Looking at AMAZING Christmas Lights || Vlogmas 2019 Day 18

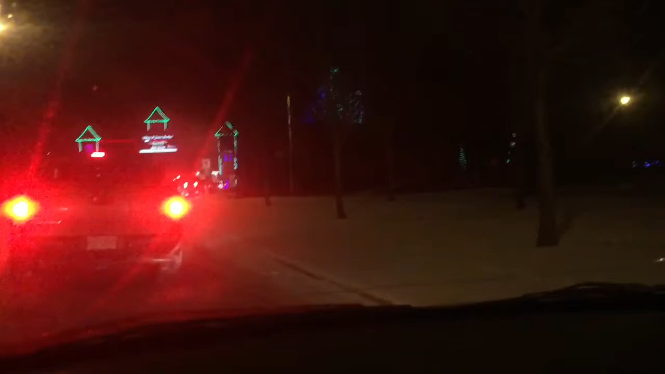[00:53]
okay you guys we are here surprisingly there is not a lineup this year last time there was literally like i think it took us 45 minutes to actually get in and we went on a sunday then and it is sunday now so there's literally maybe 10 cars in front of me so definitely not as long as a wait as usual so i'm so so excited but as you can see there's some light snores